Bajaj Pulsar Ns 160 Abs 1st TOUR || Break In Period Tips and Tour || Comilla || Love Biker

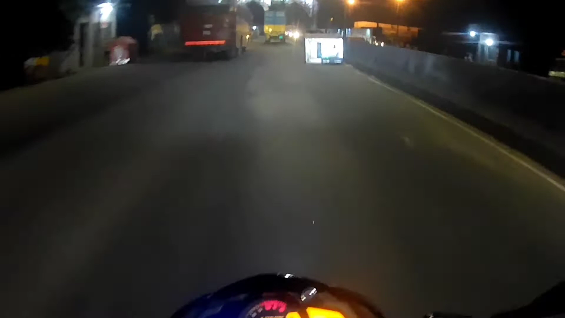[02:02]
সিটি গেট চেকপোস্টে ধরে তাহলে সম্ভবত আমাদের কুমিল্লা যাওয়া হবে না খিচুড়ি
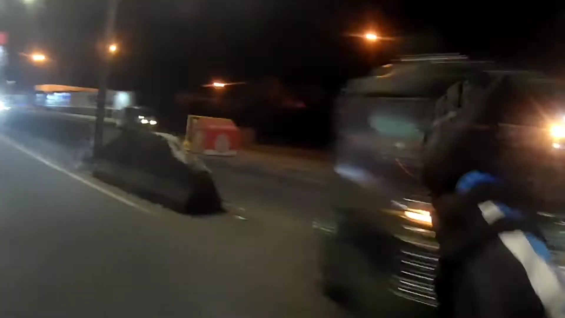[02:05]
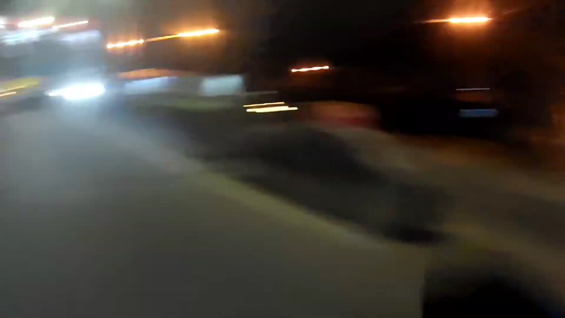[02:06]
খাওয়ার জন্য তো
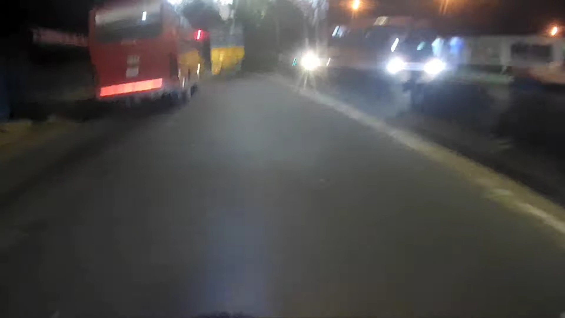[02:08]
দেখা যাক এখানে চেকপোস্ট আছে কি না না এখানে দেখা যাচ্ছে চেকপোস্ট নেই
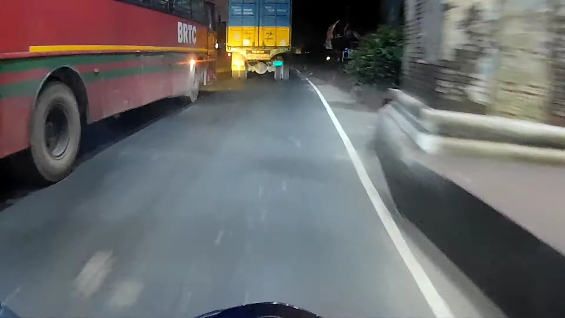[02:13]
এবং বিআরটিসি বাসও চলতেছে আবার ট্রাকও চলতেছে ধরে নেই তো আমরা সিটি গেট পার হয়ে গেলাম তো এই বাজাজ এনএস 160 এবিএস বাইকটি
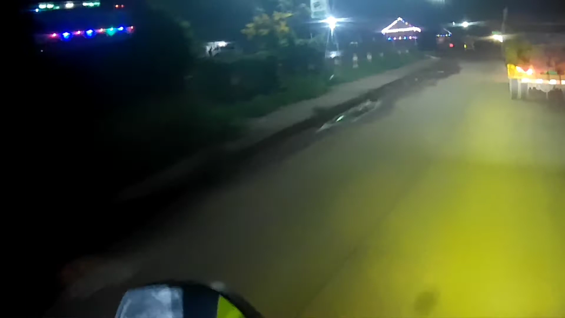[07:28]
চৌদ্দগ্রাম এসে আর একটি ব্রেক দিই এবং থার্ড ব্রেকটা হবে কুমিল্লাতে,
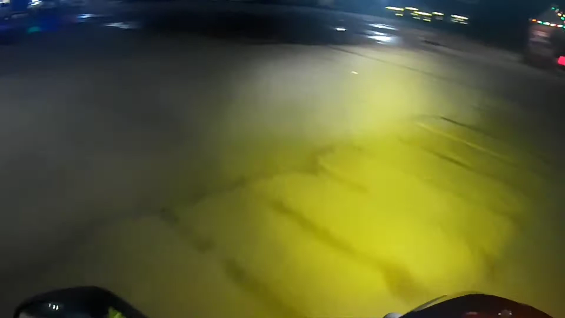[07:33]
কারণ এনএস বাইকটি ব্রেকিং পিরিয়ড চলাকালীন অনেক ওভারহিট হচ্ছে এবং ওভারহিট হলেই আপনার ইঞ্জিন অফ হচ্ছে বারবার রানিং অবস্থায়। আর রাস্তায় কী পরিমাণ যে ভাঙা আর কী পরিমাণ যে গর্ত সেটা বলে বোঝানোর মতো না।
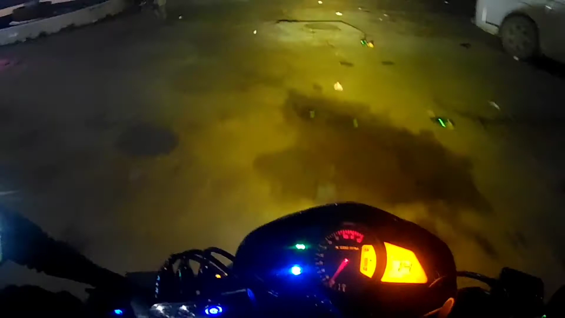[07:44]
তো সবাই এখানে ওয়েট করতেছে আমাদের জন্য, বাইকটা পার্ক করি, সবার সাথে কথা বলি, তারপরে মিয়ামিতে যাব।